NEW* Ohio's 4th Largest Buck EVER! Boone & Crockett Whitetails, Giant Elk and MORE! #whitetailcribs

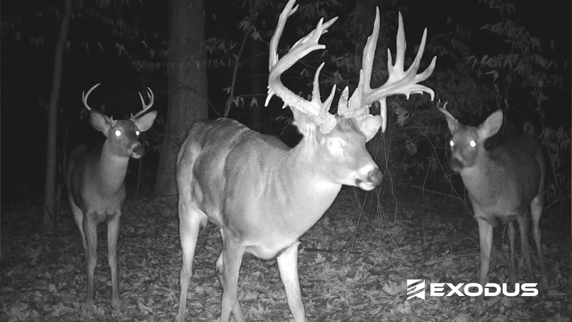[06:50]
So January 4th, it was a Sunday, I come home to my computer and I look at the email and my father-in-law had sent me a picture of this giant and I looked at it and I said, I had never seen anything like that. I couldn't even count the points.